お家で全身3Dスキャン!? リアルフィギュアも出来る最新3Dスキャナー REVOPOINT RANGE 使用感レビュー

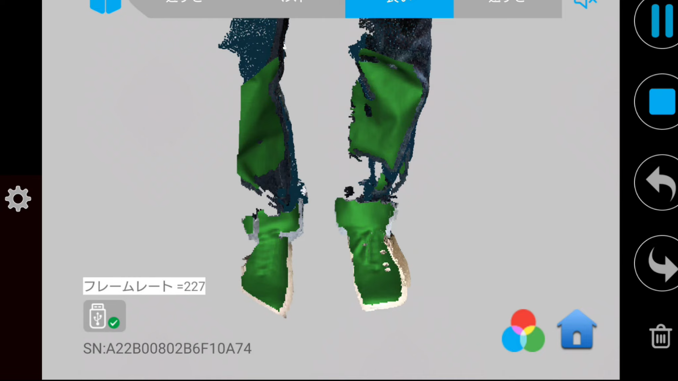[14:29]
までねどんどんこう移動しながらスキャンしているんですが本当にねトラッキ
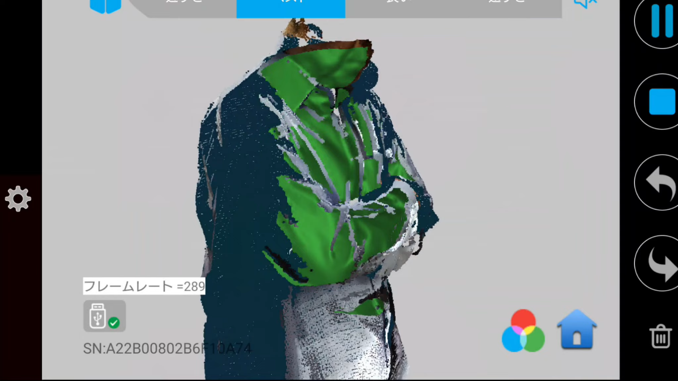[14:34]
ングが優秀で位置合わせ本当にねずれないですそして今回はワンショットの
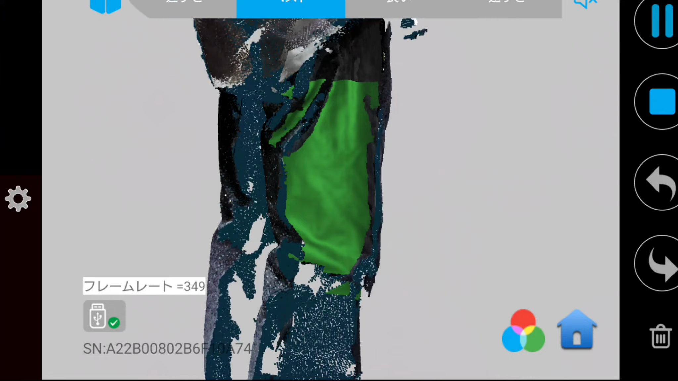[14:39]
み一周だけのスキャンでどこまで再現できているのかこれをねぜひ見ていただきたいと思います
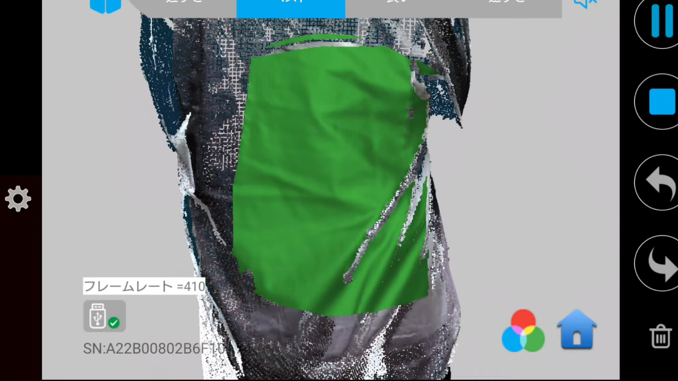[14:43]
さあスタート地点の背中の方まで戻ってきました
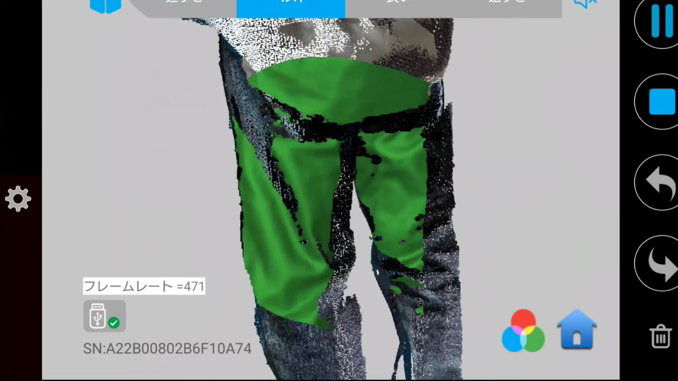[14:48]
はいここでストップスキャン時間
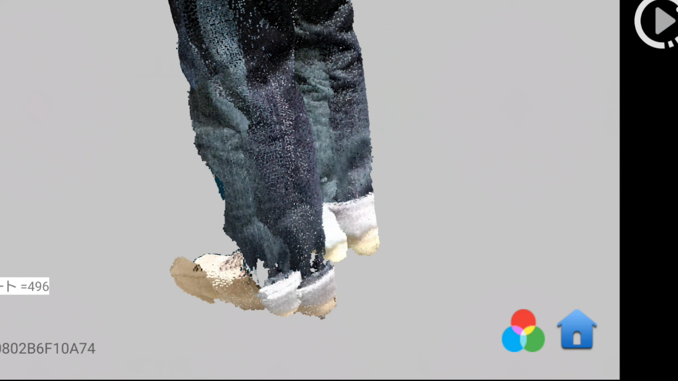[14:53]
はかなり短めだったんですがさあ結果はどうでしょう
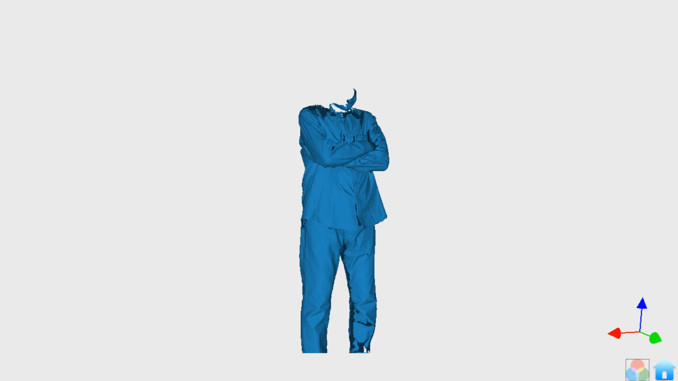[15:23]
はいこちらPC版レボスキャンモデルリストを表示しておりますまずはスマートフォン内に保存されたスキャンデータこれをPCの方に移動させます
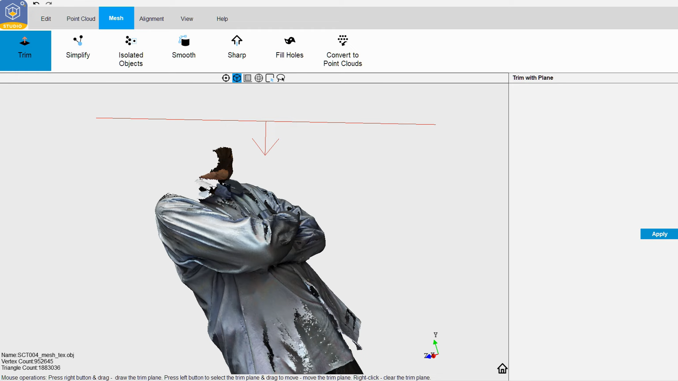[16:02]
まずは切り取り編集面でカットしていきますそして宙に浮いているゴミの処理
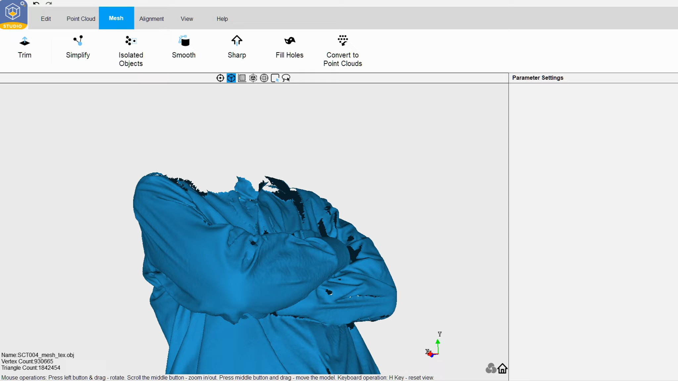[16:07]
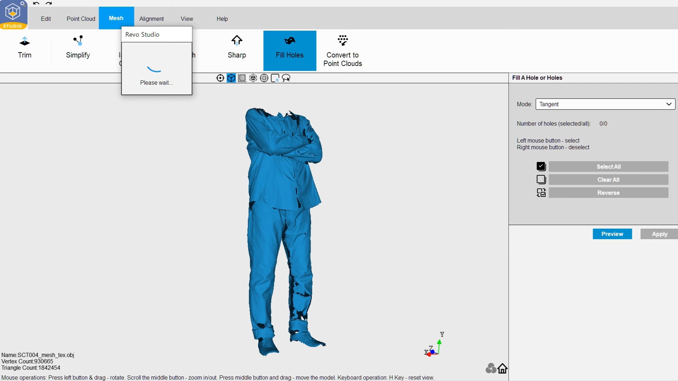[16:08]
モデルの穴埋めもここでできますこれがね結構自
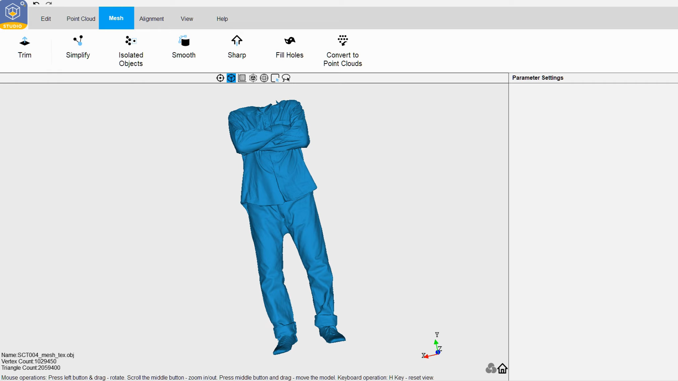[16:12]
然な形で穴埋めしてくれるんですよ全然違和感ないでしょ